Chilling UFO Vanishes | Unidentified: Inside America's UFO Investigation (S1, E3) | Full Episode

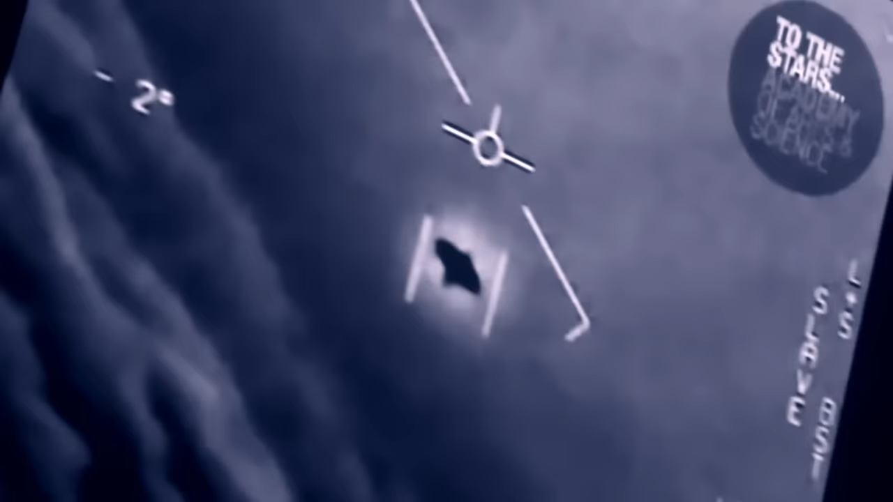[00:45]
There's a whole fleet of them. My gosh. For 8 years, Lou Elizondo ran a secret UFO program for the U.S.